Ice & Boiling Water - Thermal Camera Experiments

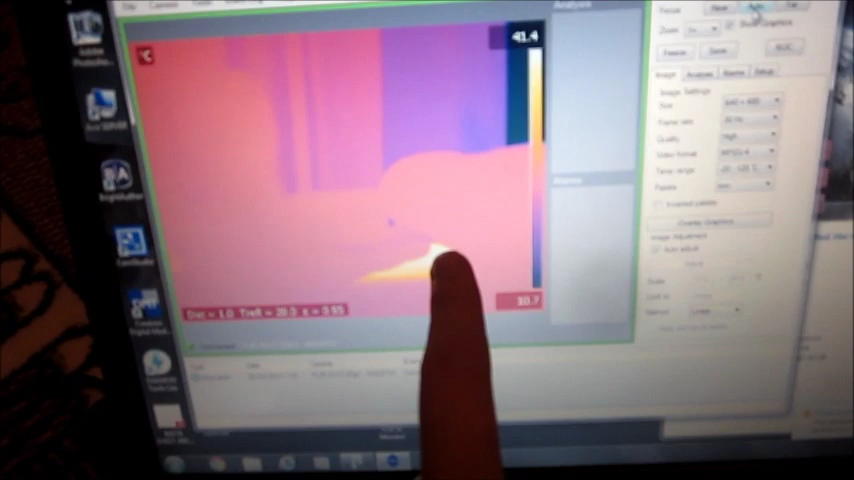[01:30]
here is actually what I can control the camera with and that's
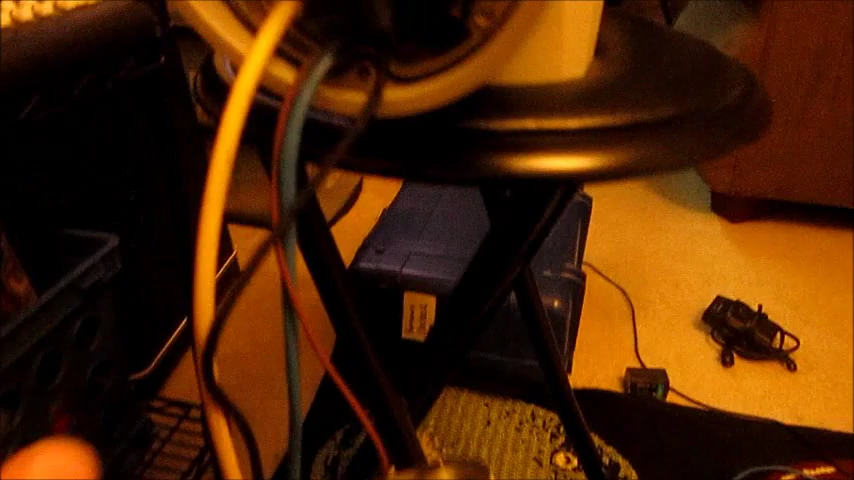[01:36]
the blue wire Ethernet wire coming off just like a computer it's an Ethernet port and it communicates with my computer with an IP address to this
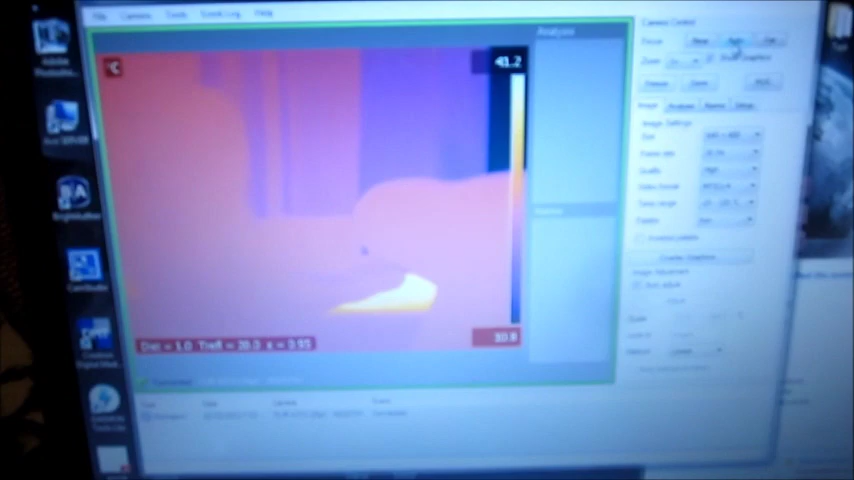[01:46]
program which allows me to do several functions like I can change the
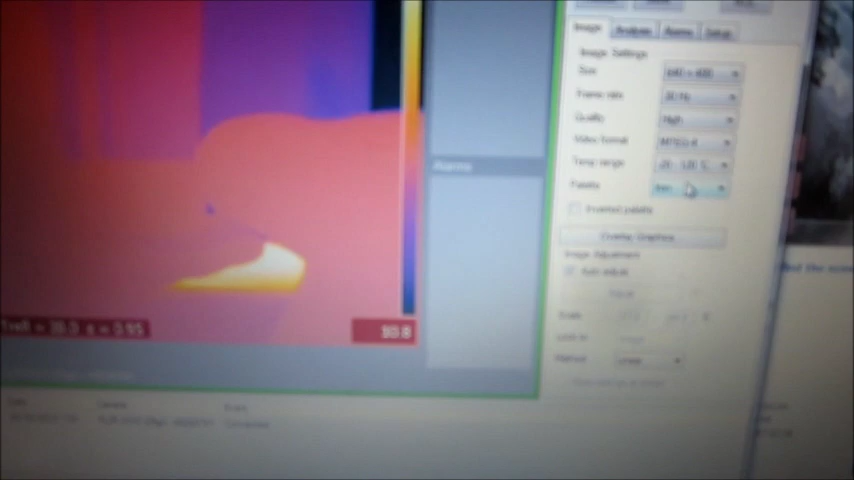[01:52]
the palette color which is the color filter it's on iron right now this is changing it to gray so it's more of a gray scheme you can see in the bottom right that's my radiator heard my heater
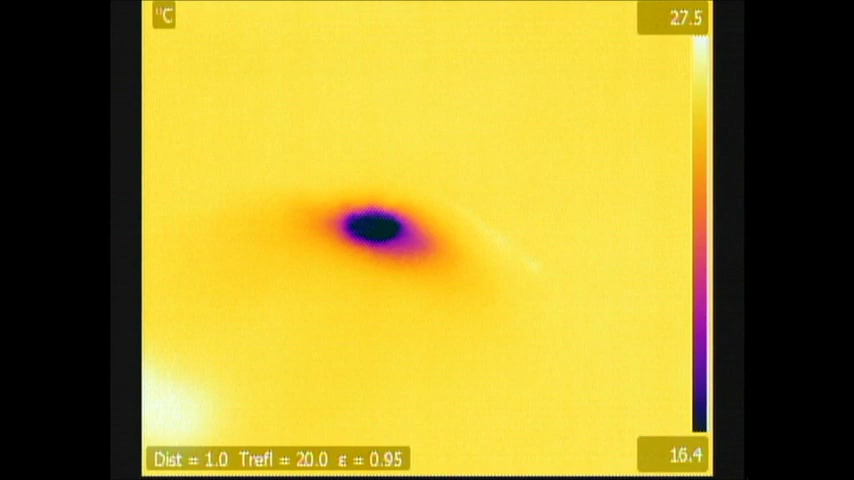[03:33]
On screen: scale top 27.5°C, scale bottom 16.4°C
I'm just gonna put it back down here let's shake it up so the temperature will disperse
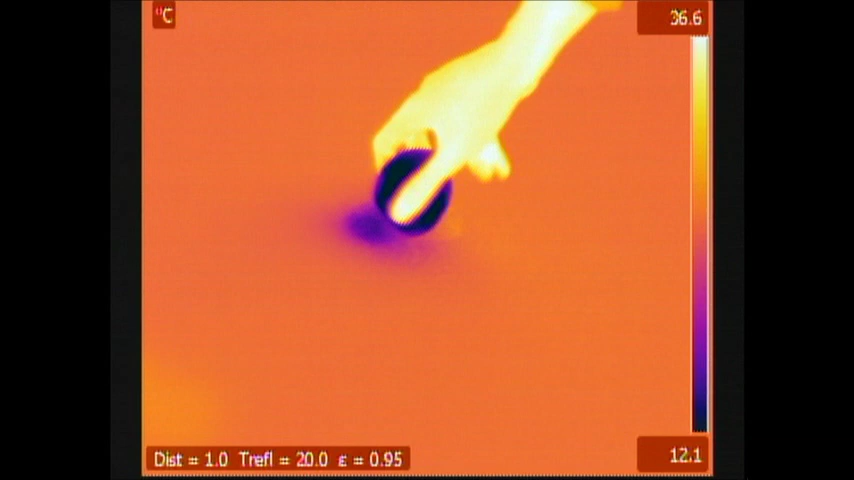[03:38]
On screen: scale top 36.6°C, scale bottom 12.1°C
over the top those markers are just tell me where my camera or where I need to position
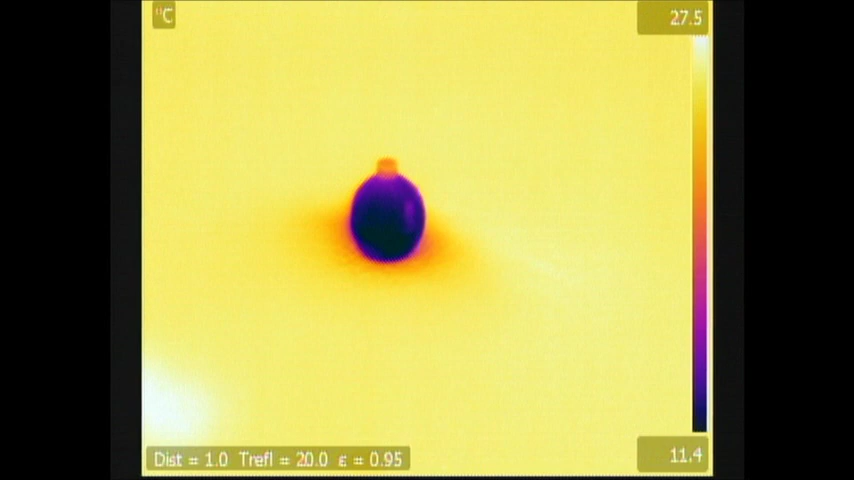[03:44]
On screen: scale top 27.5°C, scale bottom 11.4°C
objects within the camera focal range so if you actually watch it you can see the liquid draining down and then the top plastic part will uh
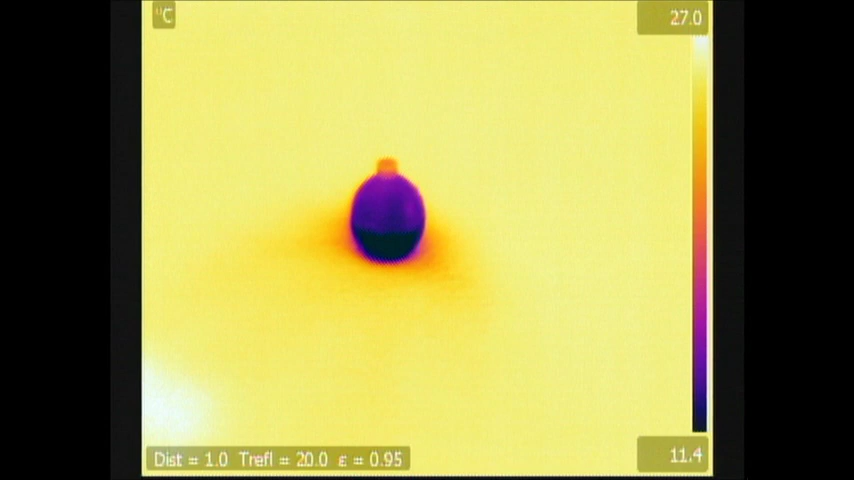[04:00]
On screen: scale top 27.0°C, scale bottom 11.4°C
will warm up with the room sorry I've had a few beers
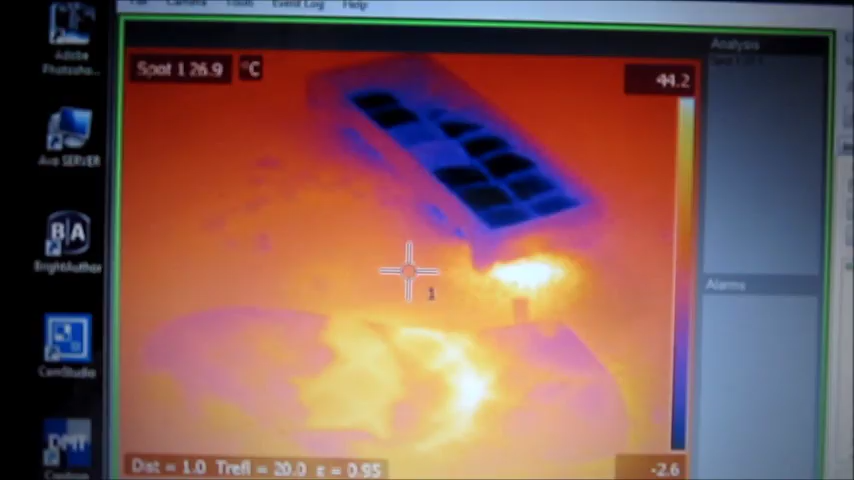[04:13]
On screen: scale top 44.2°C
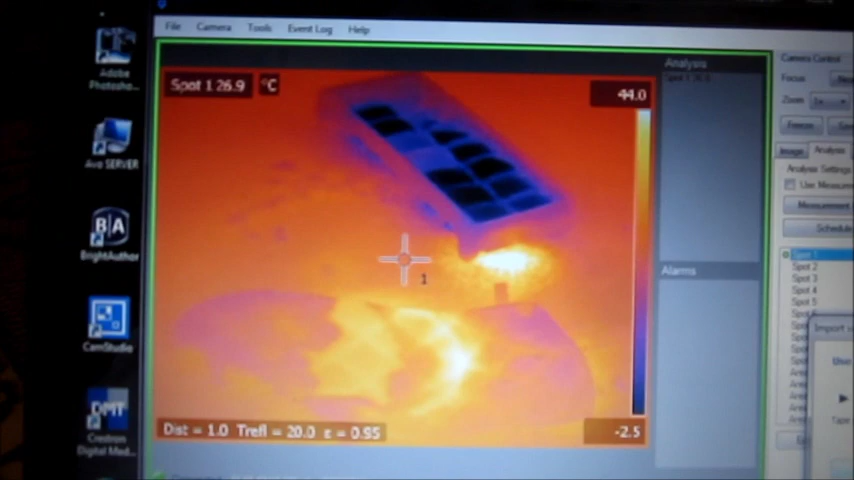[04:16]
On screen: spot 26.9°C
so I'm gonna bring a pot of hot water and put cold ice into it to kind of see how the heat disperses so
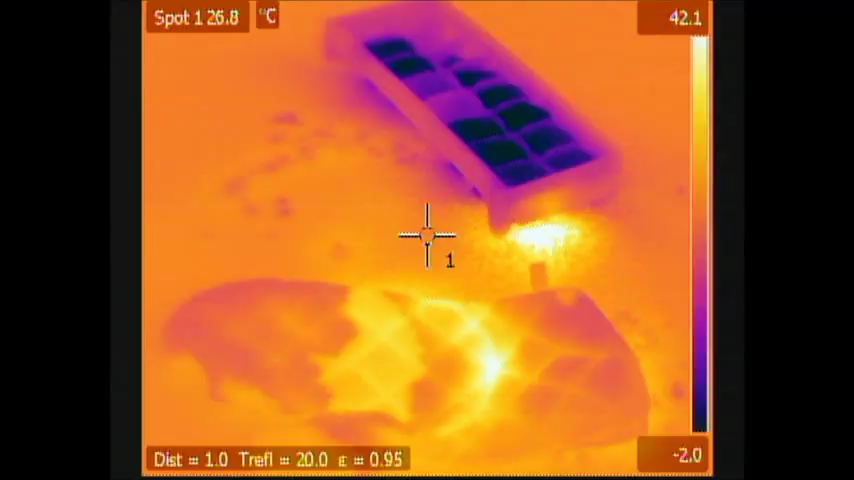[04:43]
On screen: spot 26.8°C
right there's the hot water willow stay away from that
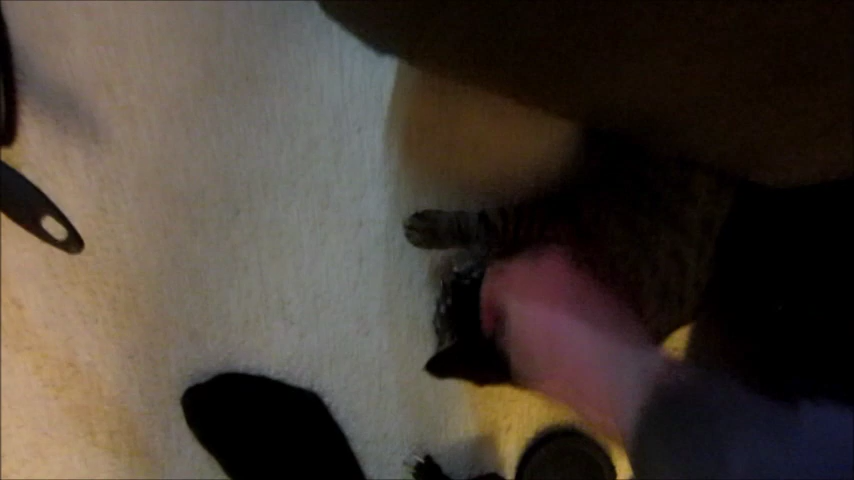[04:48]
it's not for drinking all right
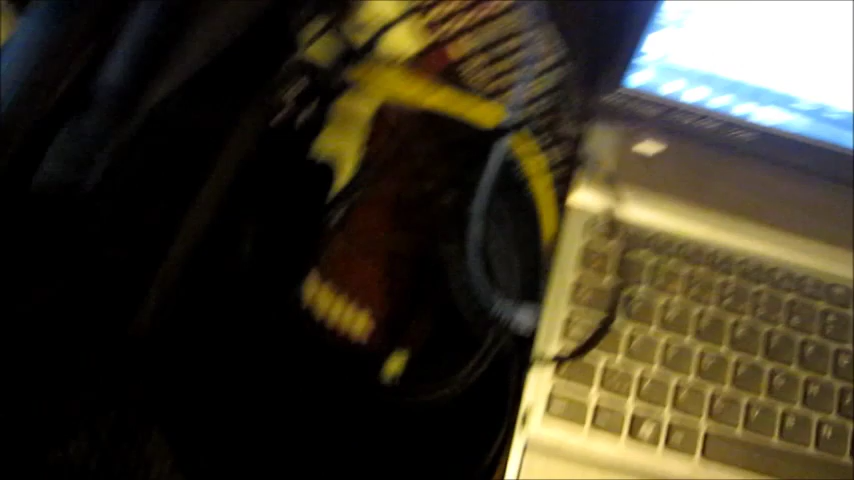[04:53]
so I've actually got a spot meter on there and you can see it's
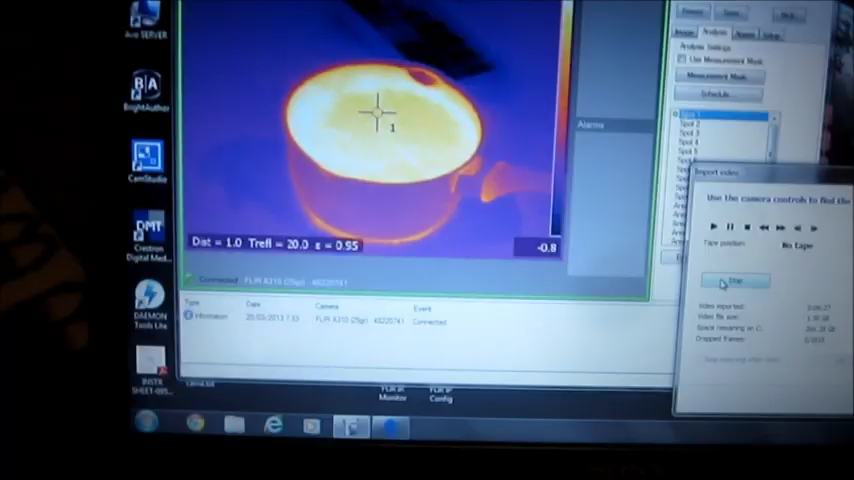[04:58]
80 degrees Celsius so I'm gonna put some ice into it see what happens and get Willow out of the way all
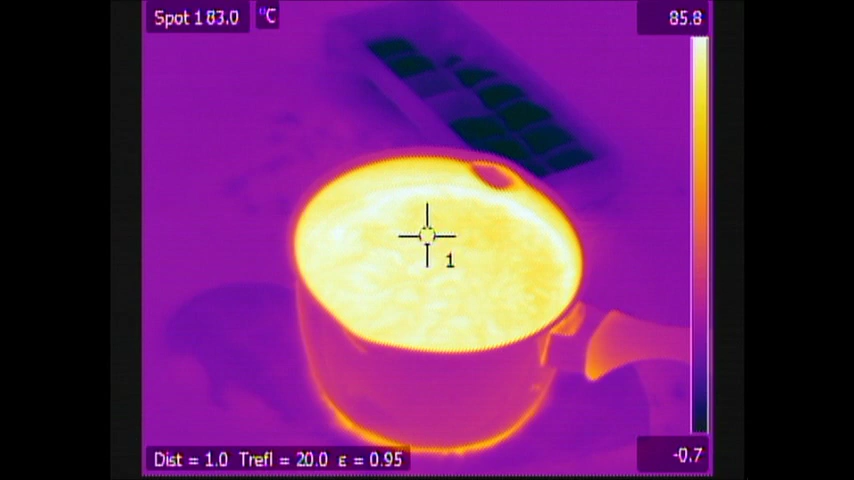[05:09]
On screen: spot 83.0°C
right I guess I can put this camera down I'm switching back and forth between two cameras one's capturing
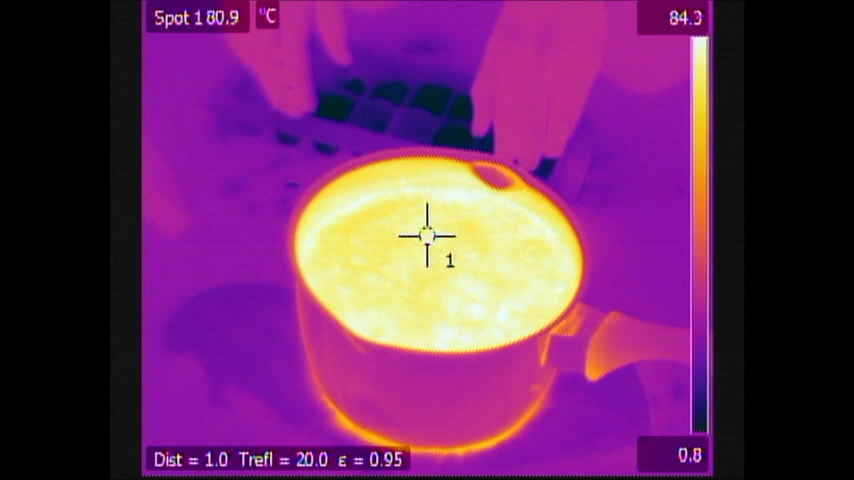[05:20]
On screen: spot 80.9°C
my audio the other one's the thermal camera has no audio obviously see this looks like
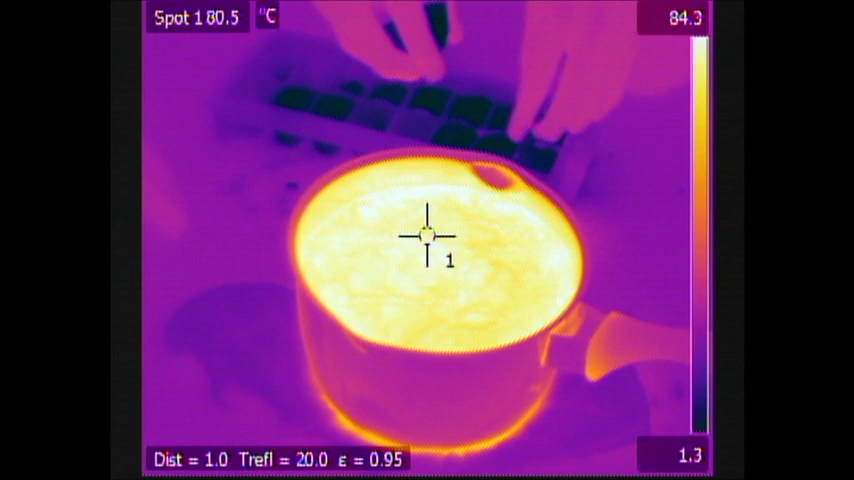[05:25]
On screen: spot 80.5°C
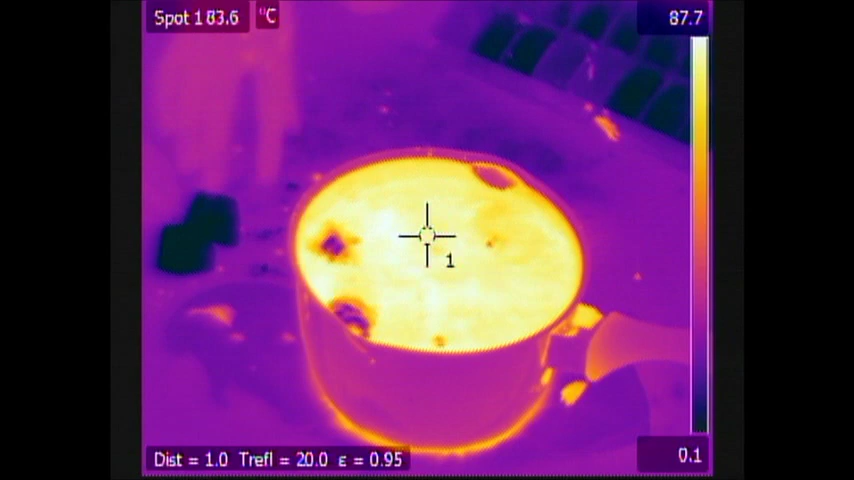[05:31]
On screen: spot 83.6°C
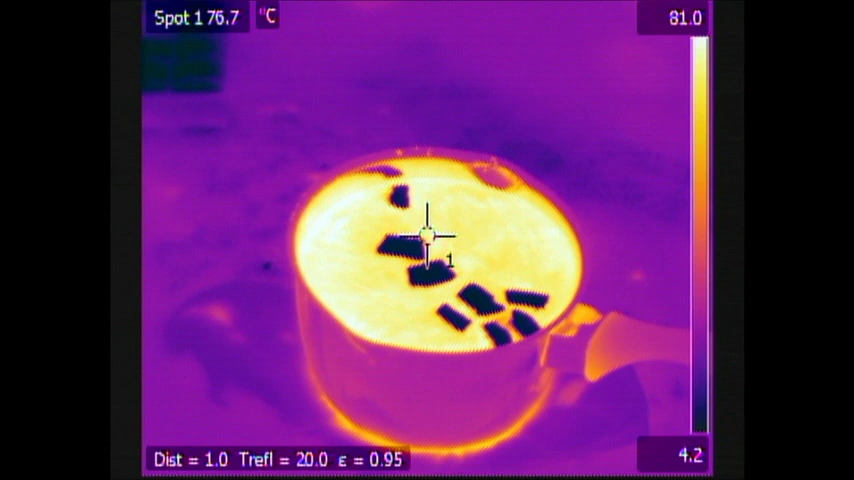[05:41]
On screen: spot 76.7°C
all right so I guess it's not that exciting just just a bunch of black
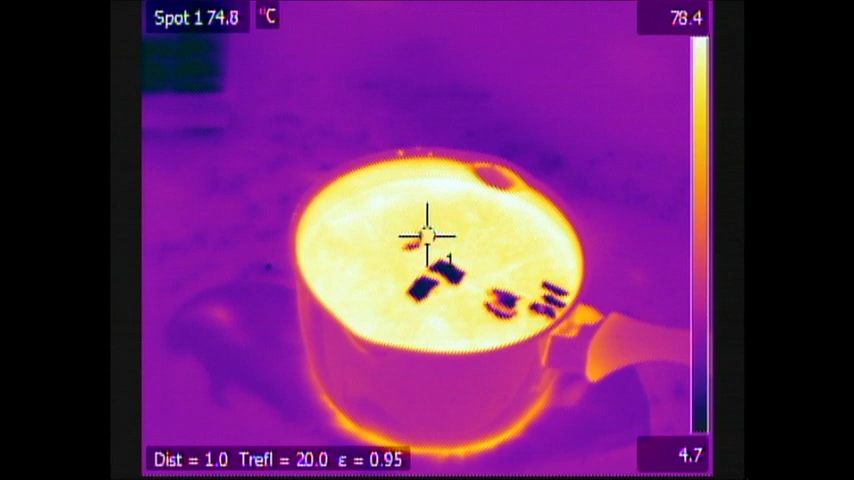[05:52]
On screen: spot 74.8°C
cubes breaking apart let's try to zoom in a little bit see what happens